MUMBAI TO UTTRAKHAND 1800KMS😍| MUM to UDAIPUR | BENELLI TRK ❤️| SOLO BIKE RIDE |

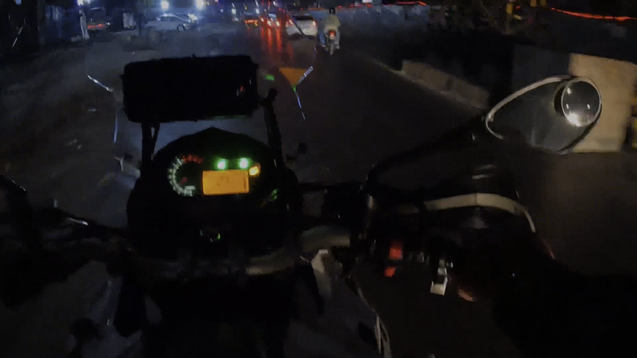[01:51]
अब दो हरते है और अब जया है अब कि मूंत नाइकाओ के आसपास पहुँच चुके है तो भाइरोग अभी हम लोग यहाँ पे चाई ब्रेक के लिए रुके थे डीसेंट
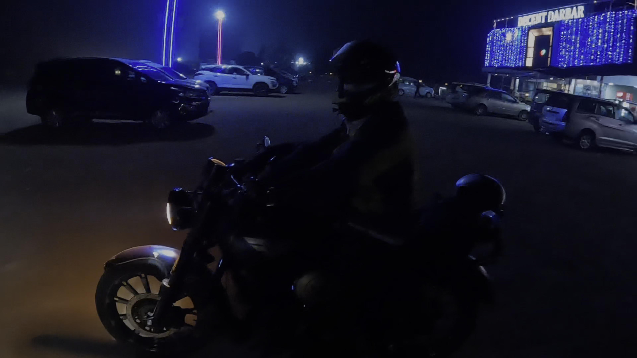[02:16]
दर्बार इतल है और भाई एरे अपने ठीक है
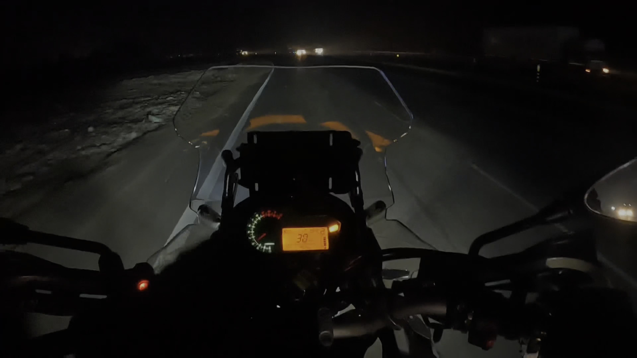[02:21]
अपने लाइट्स तो एक दम लाजवाब काम कर रही है आई होप आप लोग दिख रहा है तो गाईज अभी
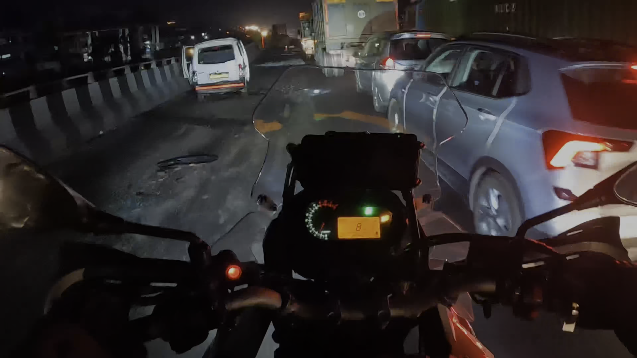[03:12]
तो गाईज यहाँ पेक एक आक्सिडंट हो गया है यह अपनी कुज़की की उप्तो यह प्रक वाले वही है अगाँ अगाँ यह सब लोग सब लोग सेफ हो
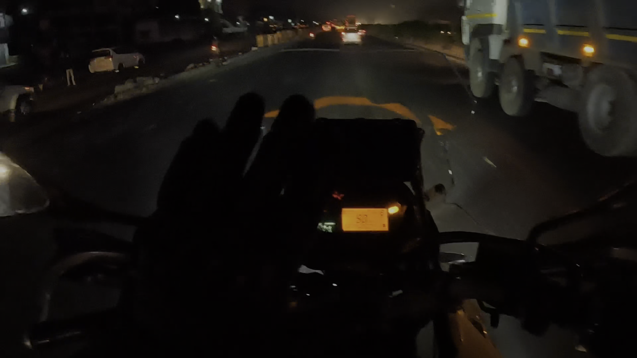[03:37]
कोई भी जादा इंजर ना हुआ हो तो